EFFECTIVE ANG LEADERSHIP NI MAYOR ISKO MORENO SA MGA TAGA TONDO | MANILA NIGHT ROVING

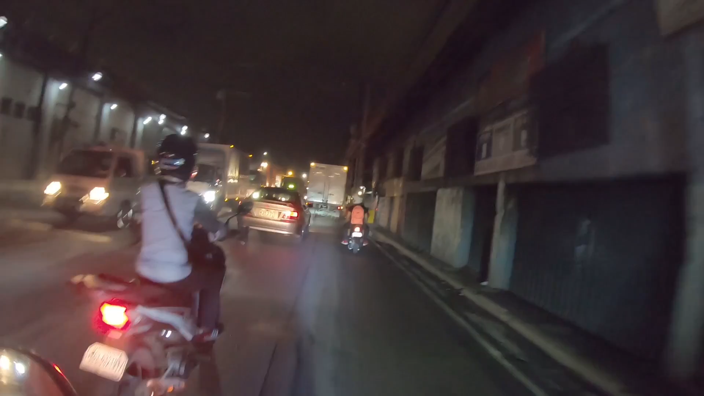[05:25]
Kung anong ganap dito Kasi ako rin Hindi rin ako nagpupunta dito ng gabi Kasi kilala rin itong lugar na ito Sa pagiging delikado Paggabi
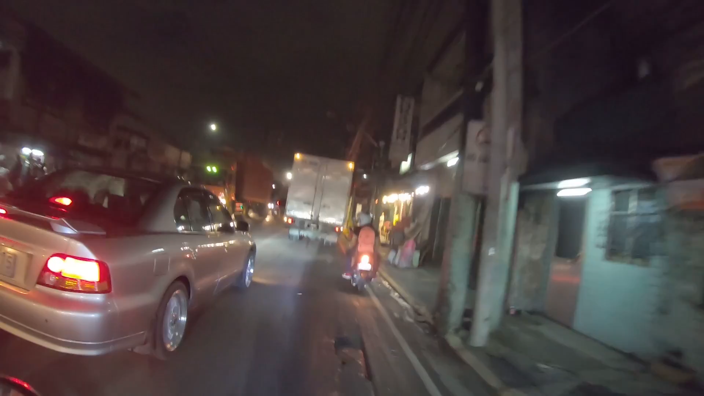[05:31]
Nandito na guys Kakaanan tayo dito sa kantor na ito Titignan natin From dyan Hanggang sa dulo Kasi ang dulo niyan Pierre mga ka-Jay Channel
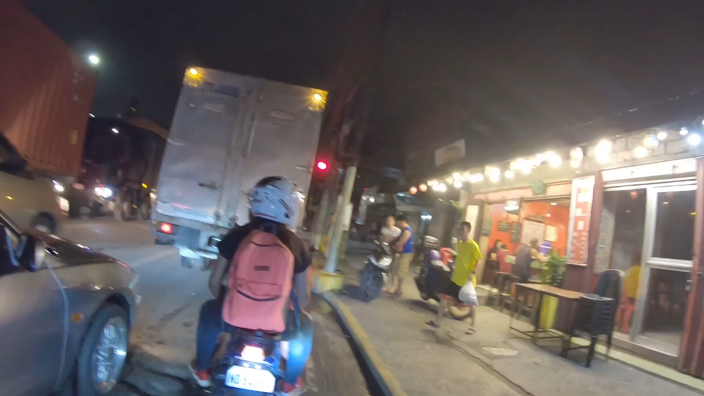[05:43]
Titignan natin Sabay-sabay nating mawitness Kung ano nga ba yung meron dun sa gabi So
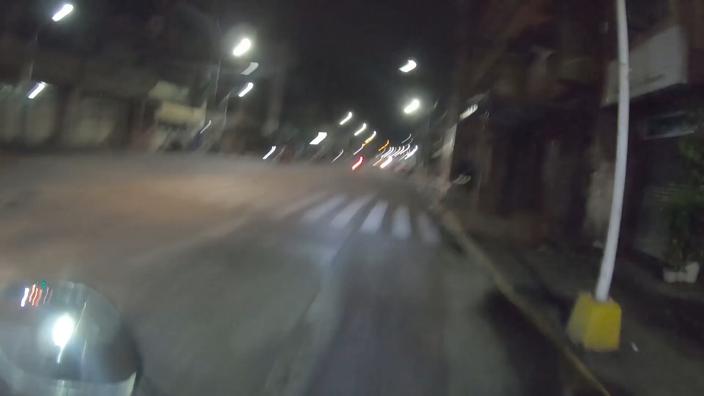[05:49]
guys we are now entering The Herbosa Strip At kung makikita nyo eh White yung mga roads dito mga ka-Jay Channel Full of both lanes no
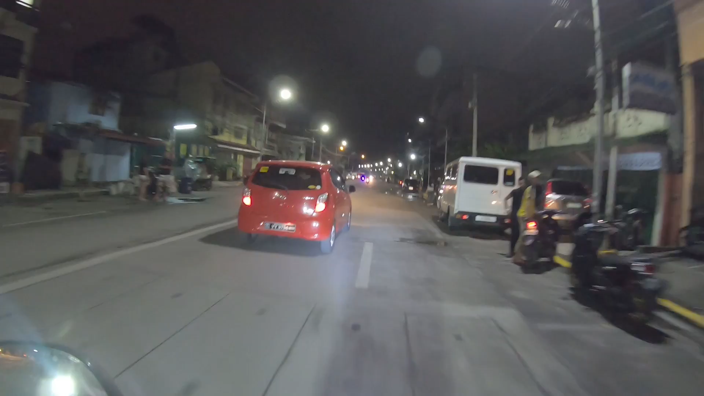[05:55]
Yan
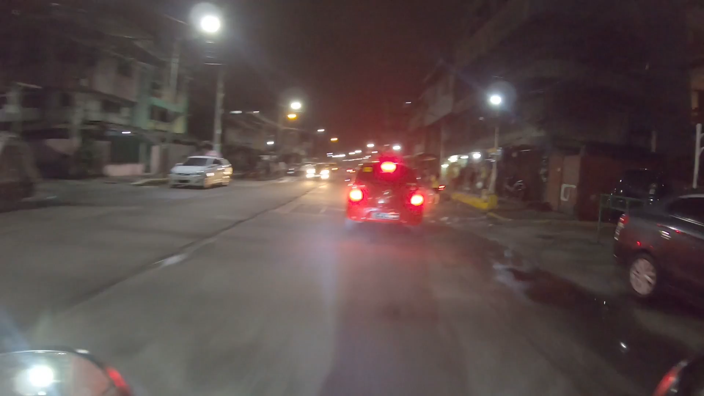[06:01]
Titignan nyo naman Ito Papatunayan natin Kung very good nga ba Ang mga taga-tundo Sa mga clearing operations Titignan natin kung Masunurin nga ba sila Or mabait nga ba sila Kahit na walang media or camera Dito may police station dito Which is nakikita ko sila sa umaga Talaga nagpa-flag racing sila dyan Yan Ito Totoko yan
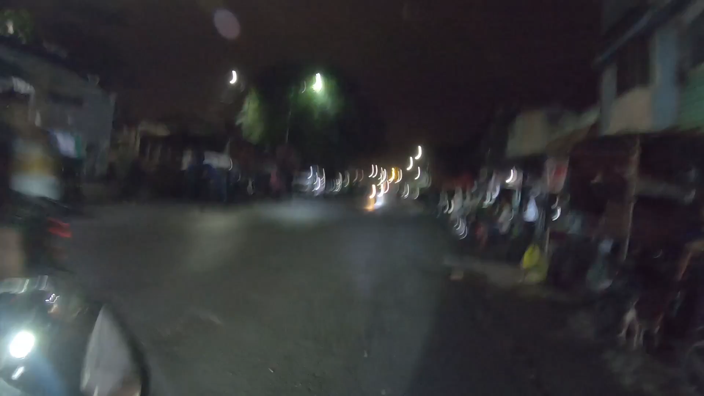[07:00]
Guys Servosa Street na ito mga ka-Jay Channel At sa dulo na ito Pag
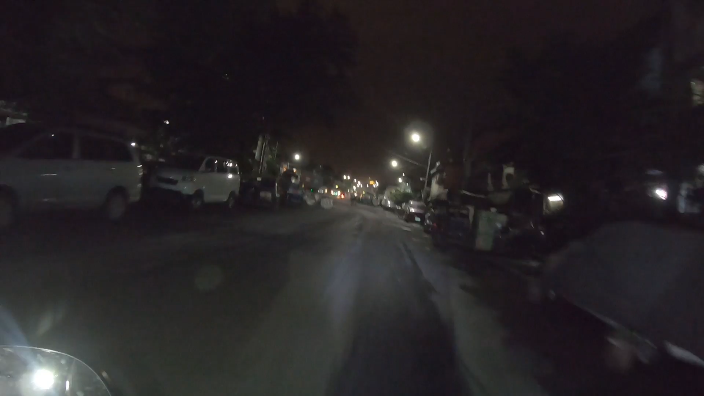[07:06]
tinahak pa natin ito Pag tinumbok pa natin ito Fear na mga ka-Jay Channel Yan mga trucks And Yeah Hanggang dito Okay Bukod doon Sa mga nagkigiba na Mga nakatira Sa Mismong tulay May mga nakaparada Yan Alam mo ko Papansinin yan Sa comment section natin Sa mga bussers natin dyan Nasasabihin eh Meron meron pang mga nakapark Meron pang ganito Ganyan Mga ka-Jay Channel At sa mga nanonood sa akin Kami na nakatira dito Thankful na kami Sa kung anong meron kami Uulitin ko lang Para sa mga bussers
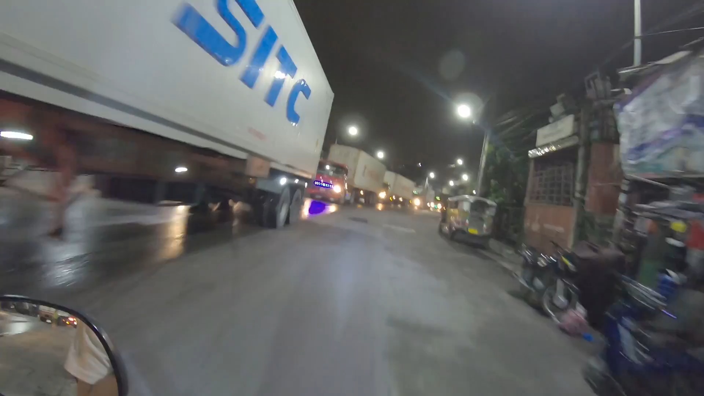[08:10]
Diba Kung makikita nyo Nakapila naman guys Na maayos yung mga truck dito Yan Galing pa yan Sa Pierre dito Sa R10 Mga ka-Jay Channel Tingnan nyo naman Ang mga ating truck dito Na dumadaan Nakaayos na sila Samantalan dati Nag-2-2 lane pa yan dito Which is halos talaga Hindi ka na makadaan Ano? Kita nyo naman Nasa ayos sila Nakakatawa Tingnan nyo naman yung sidewalks Dito sa kamilang sides Diba?
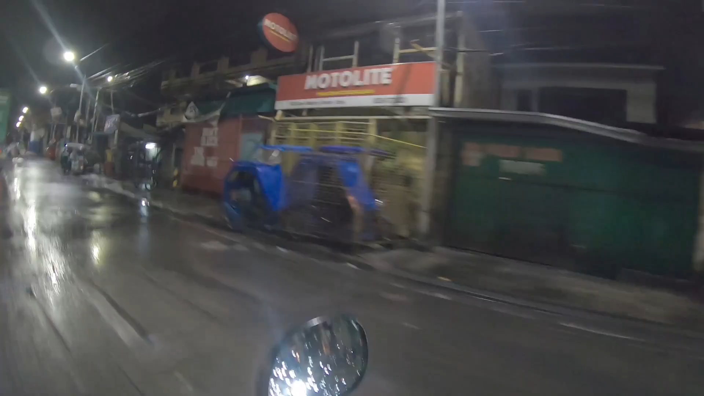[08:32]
Nakakatawa lang Dahil Ang ating mayor
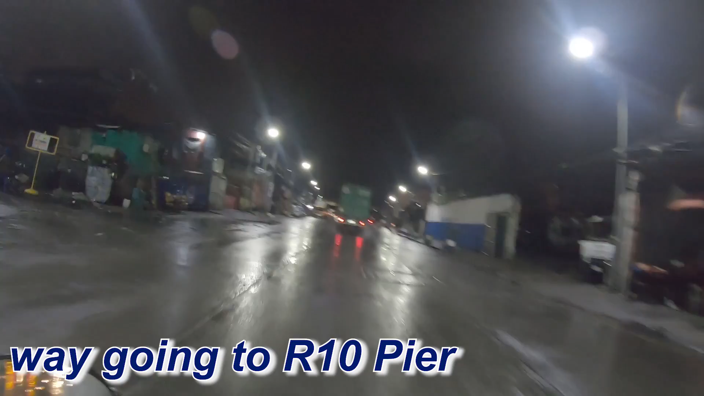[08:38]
Nagagawa niyang mapasunod Itong lugar na to Ako na taga dito Mga ka-Jay Channel Ika kwento ko lang sa inyo Pagka nasa
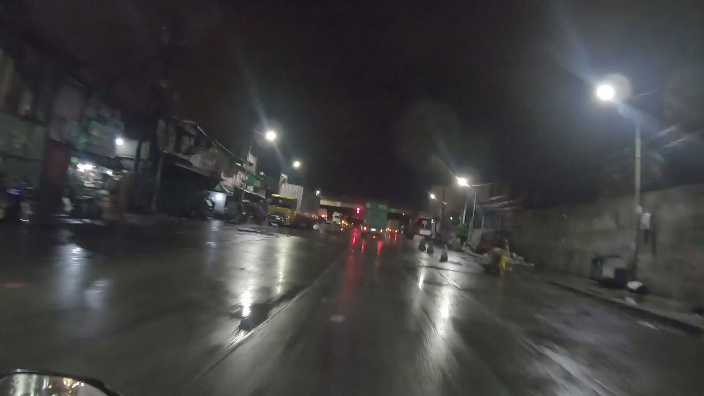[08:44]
malayong part ka Ng Tondo Kasi Iba pang part to ng Tondo Matatakot kang dumaan dito Pag gabi Pero tingnan mo Look at this road Mga ka-Jay Channel Kung gaano kalawak Diba? Kung taga dito ka O kaya Taga malayo ka Unang-unang papasok sa isip mo Pag sinabing Tondo Magulo
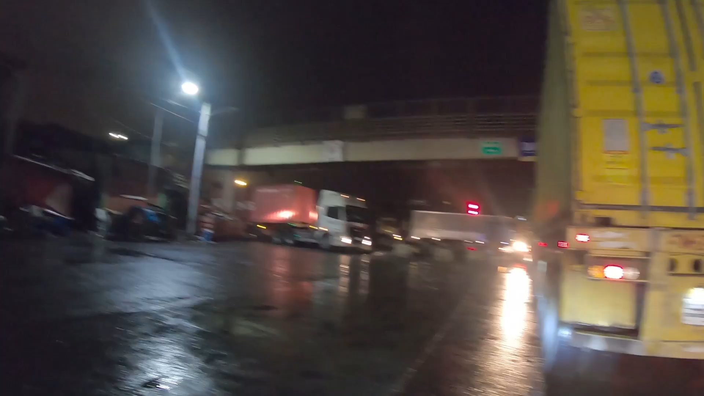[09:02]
Which is Magulo naman talaga Para sa inyo Mga taga-Tondo Pero tingnan mo naman Itong lugar na to Ang lawak na mga ka-Jay Channel Tingnan mo yung mga sidewalks O Sa mga bashers
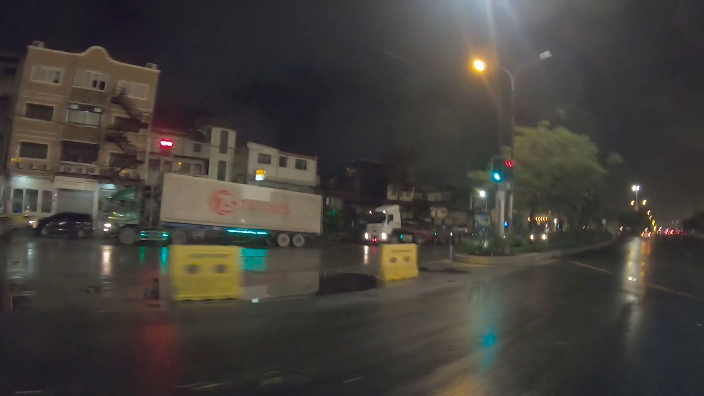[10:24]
Para pumasok dyan At ito yung Arten o Pier Yan Nakikita nyo dito sa gilid ko mga ka-Jay Channel Dyan lang naman Lumaki ang ating mayor O ang aming mayor na si Mayor Scomoreno Yan
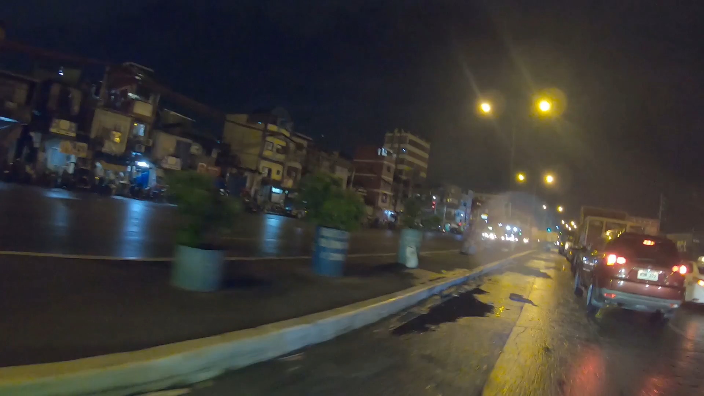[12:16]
nyan Ayan Moriones na tayo mga ka-Jay Channel Liligo na tayo rito Nandito na tayo Sa Moriones Street mga ka-Jay Channel Kung saan eh
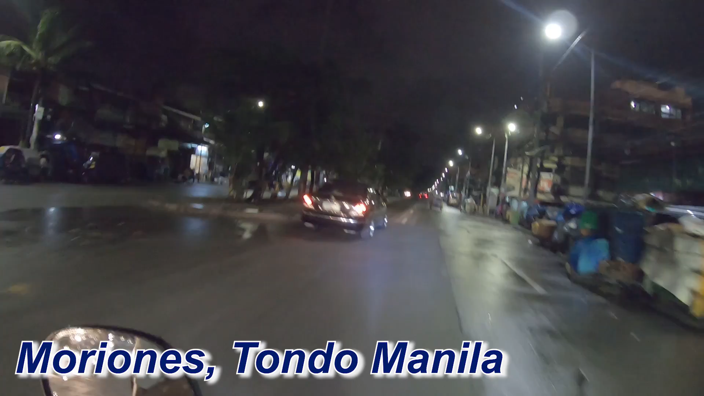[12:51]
Na kung saan eh Binabakuran ng mga nakatira dito Para lagyan ng manok Ang tawag nga nila eh Kulungan ng manok Pong gitna na ito Mga ka-Jay Channel Pero tignan nyo naman Wala na yung bakod Tignan nyo si Mano Nga ayan oh O Payapang nakakapaglakad Sa Center Island Na hindi bumababa Sa kalsada Diba See this road mga ka-Jay Channel Time check lang 11pm mga ka-Jay Channel Pero ganito nakaluwag Dito sa Moriones
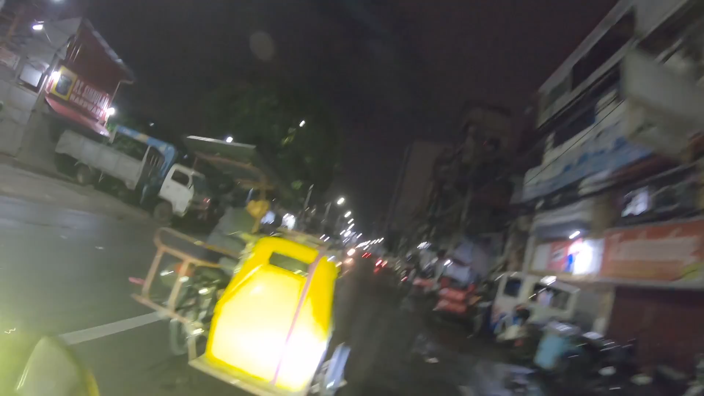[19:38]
Itong nakikita nyo Ito yung Divisoria Sa gabi Which is